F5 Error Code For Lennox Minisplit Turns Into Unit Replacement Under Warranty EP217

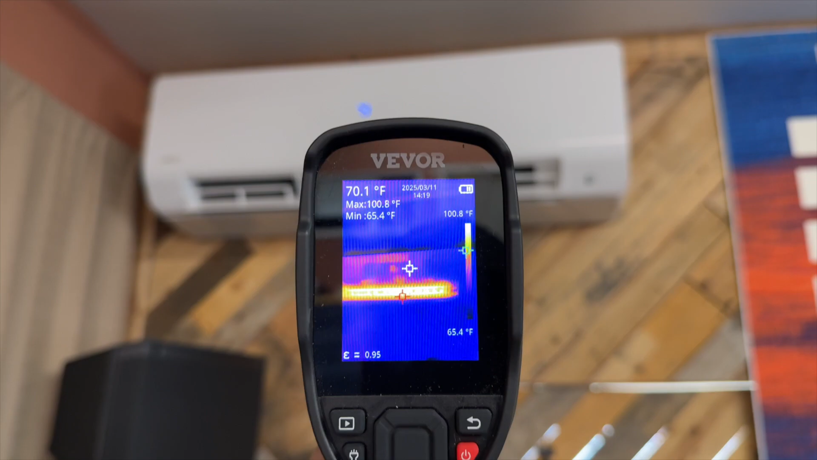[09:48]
On screen: spot 70.1°F, max 100.8°F, min 65.4°F, scale top 100.8°F, scale bottom 65.4°F
Let's see. All right, so we got this one here and it is about 98 degrees.
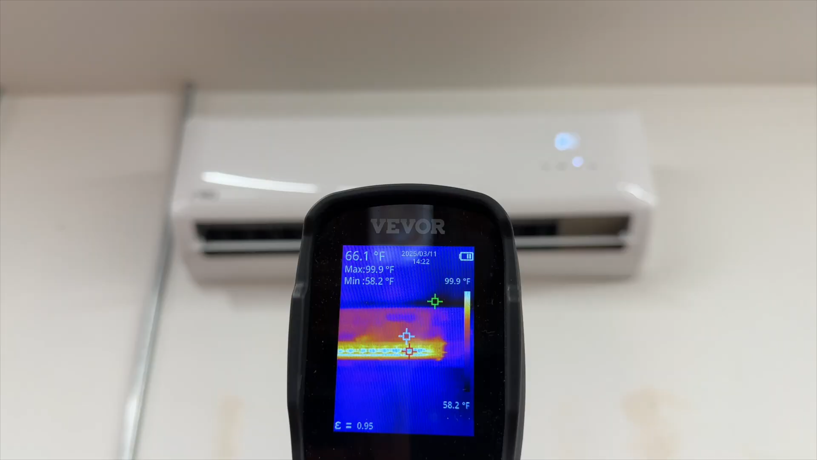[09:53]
On screen: max 99.9°F, min 58.2°F, scale top 99.9°F, scale bottom 58.2°F
All righty, so all three of them are working now. So I couldn't show the last one because there's somebody working in there. But yeah, so if you ever come across an F5, be prepared.